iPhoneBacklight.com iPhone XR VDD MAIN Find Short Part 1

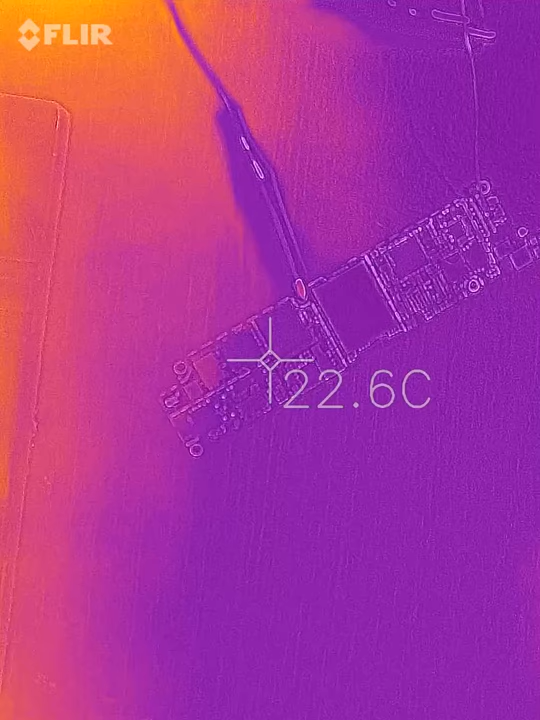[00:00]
On screen: spot 22.6°C
Okay, people, we have here a short on VDD main.
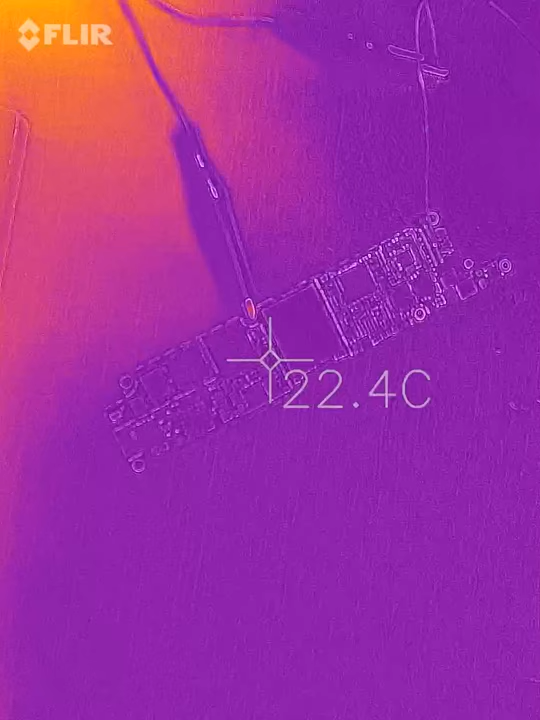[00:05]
On screen: spot 22.4°C
I already have connected
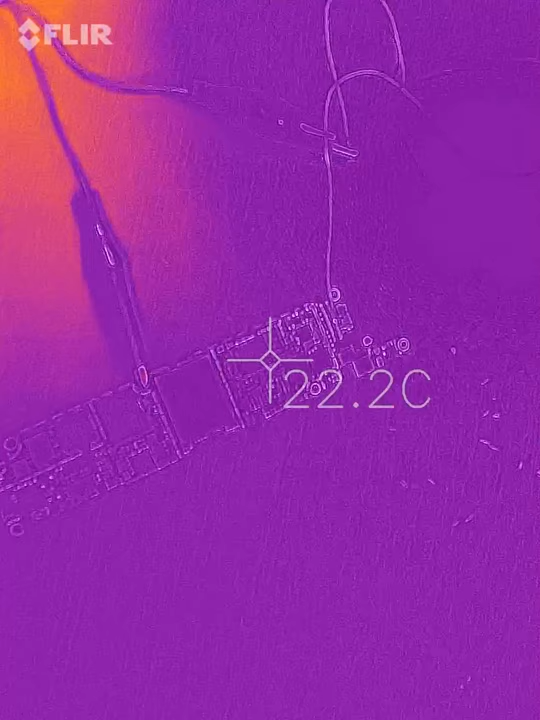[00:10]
On screen: spot 22.2°C
two wires, one directly to VDD main
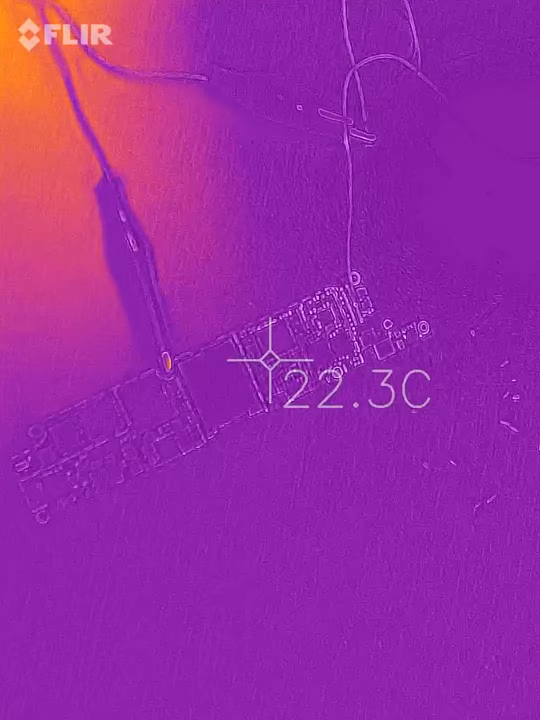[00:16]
On screen: spot 22.3°C
and one croc attached to the GND side of the screw hole
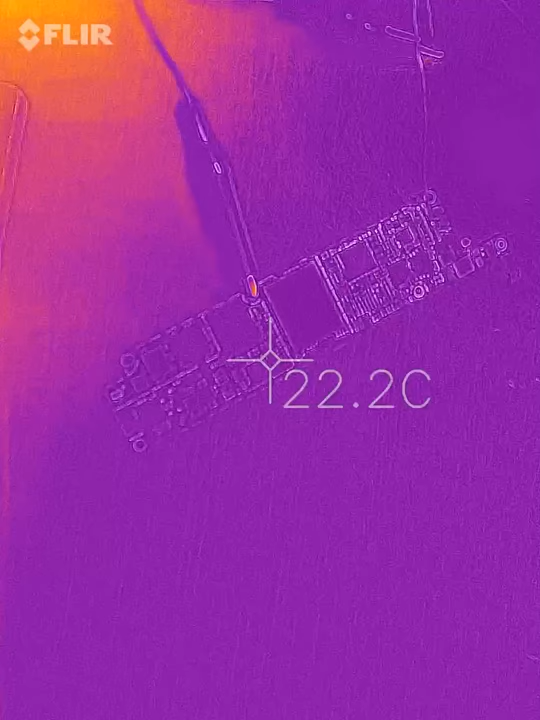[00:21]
On screen: spot 22.2°C
near NAND on the iPhone XR logic board.
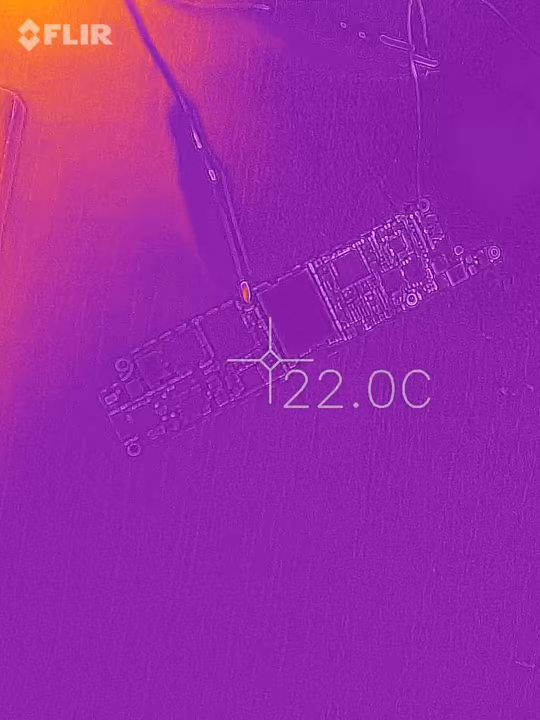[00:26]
On screen: spot 22.0°C
And the DCPS is at zero voltage.
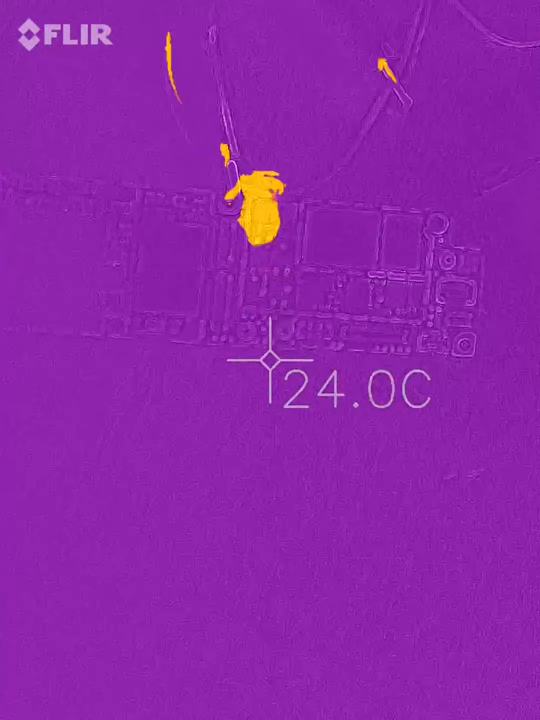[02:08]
On screen: spot 24.0°C
I am trying to adjust where could be the area.
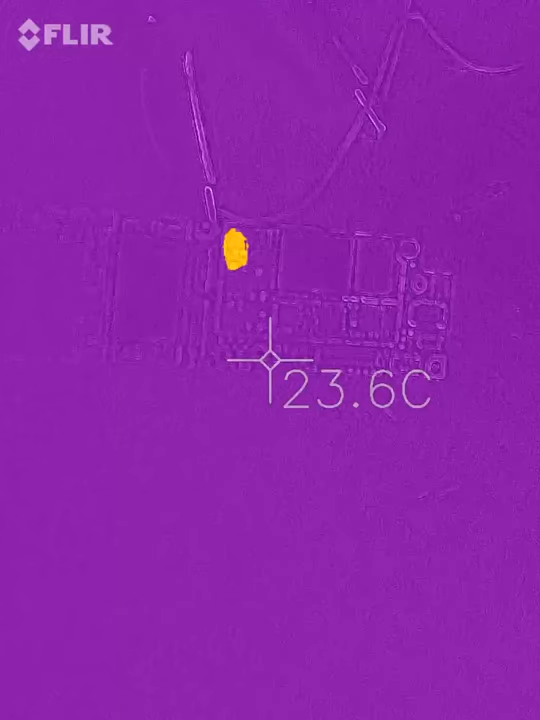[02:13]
On screen: spot 23.6°C
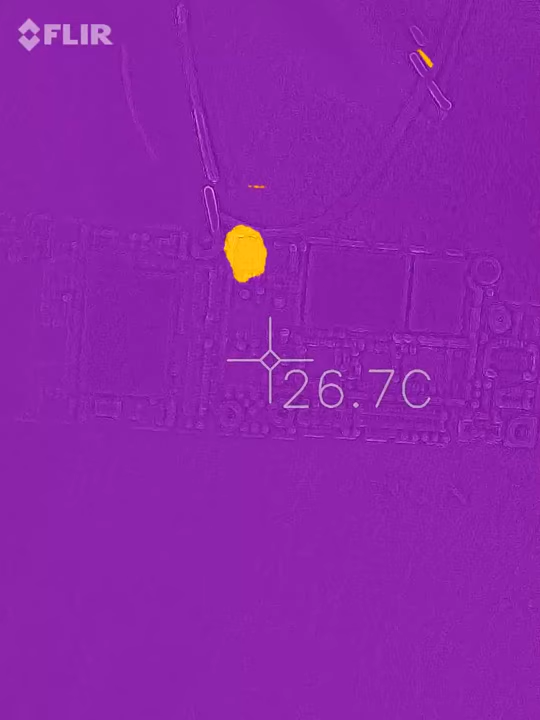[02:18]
On screen: spot 26.7°C
Let me check what do we have here.
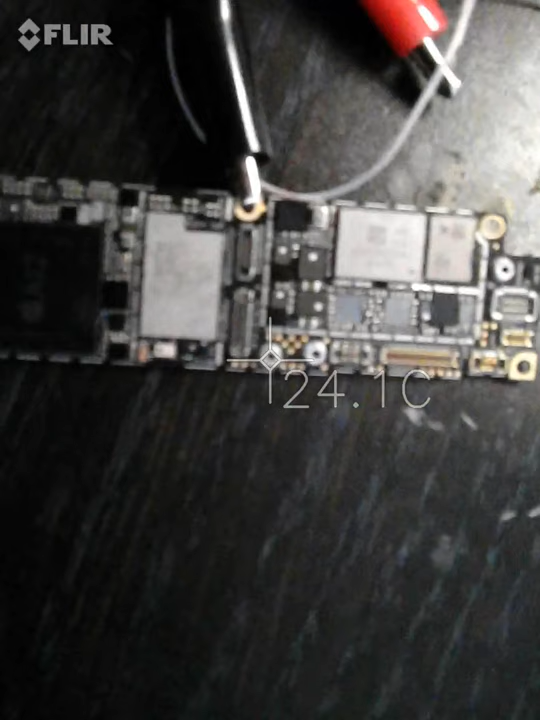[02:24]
On screen: spot 24.1°C
That is gyroscopic. I'm not sure gyroscope have.
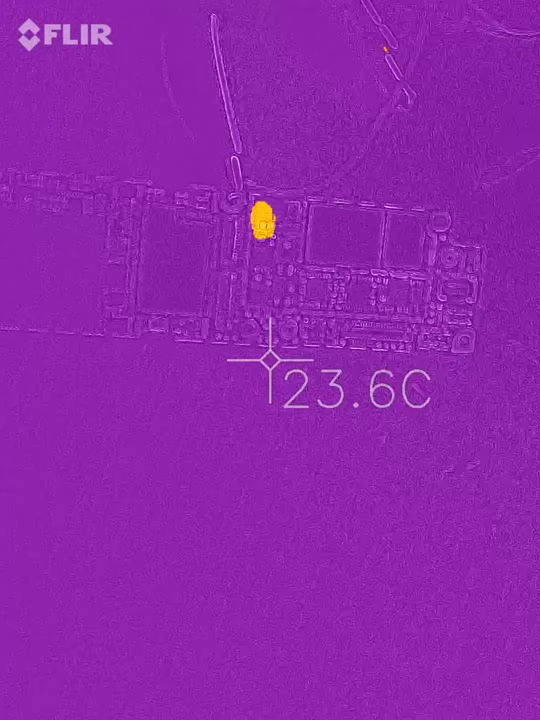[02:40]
On screen: spot 23.6°C
This is between the gyroscope and some big capacitors.
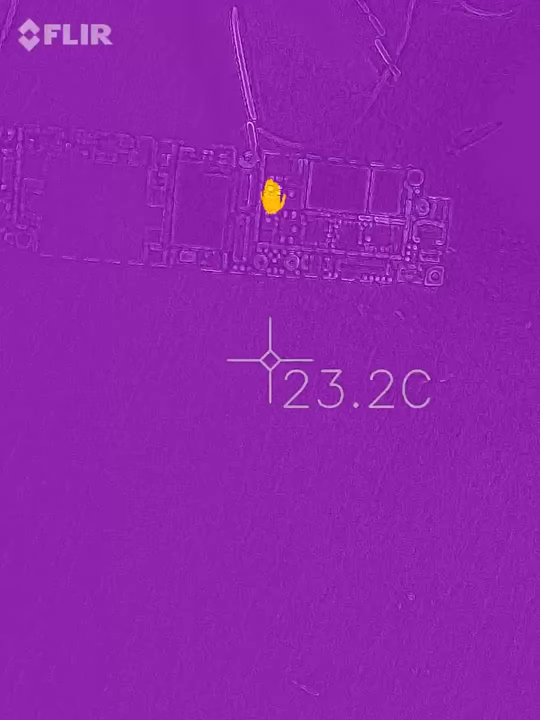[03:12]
On screen: spot 23.2°C
Something tells me that this is backlighting. I will lift the voltage.
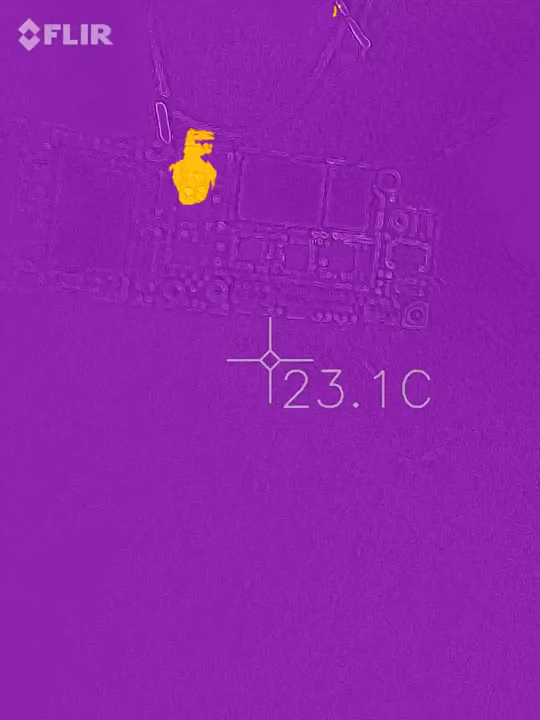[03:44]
On screen: spot 23.1°C
Or the coil near of it.
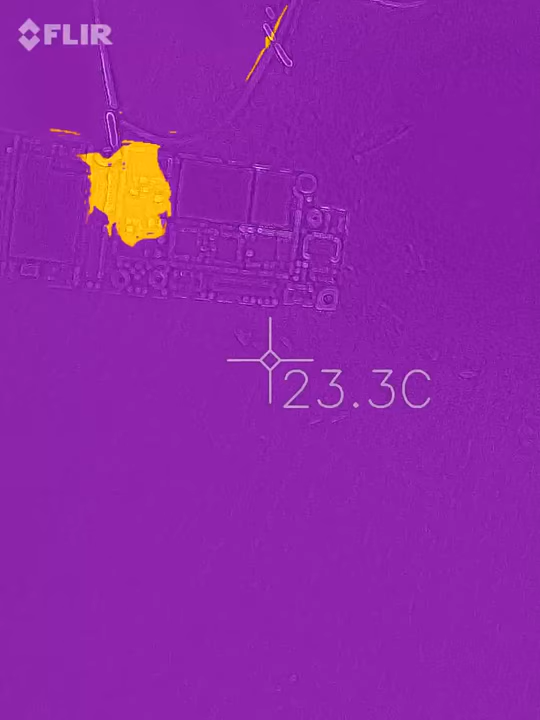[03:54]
On screen: spot 23.3°C
I will look under microscope and see what is the problem.